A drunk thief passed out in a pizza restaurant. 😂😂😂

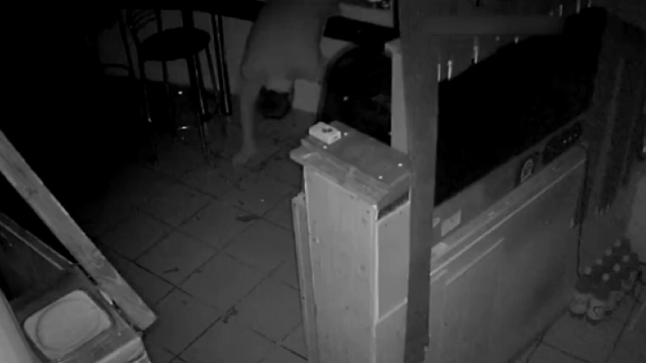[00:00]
A drunk thief passed out in a pizza restaurant. At night time, the thief broke into a closed pizza restaurant. While stumbling in the dark in search of a cash register, he destroys the TV.
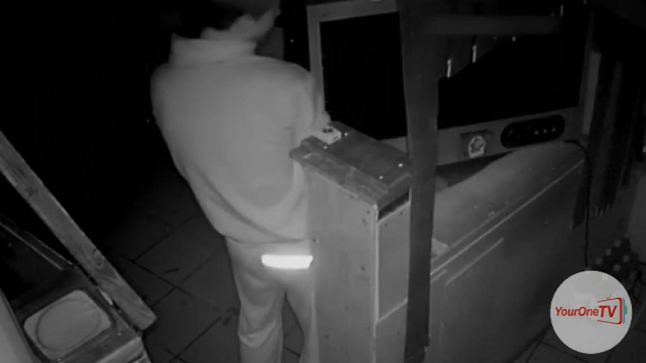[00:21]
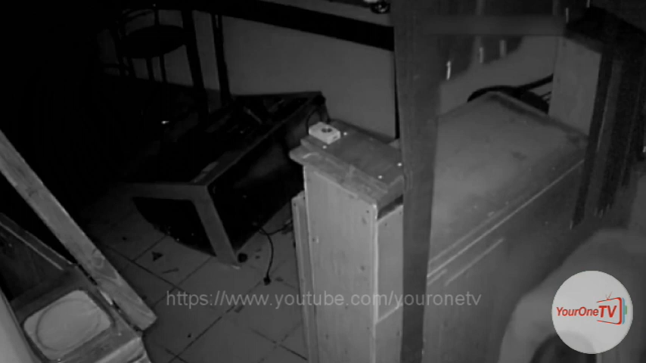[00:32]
He made several attempts to locate the cash register before passing out.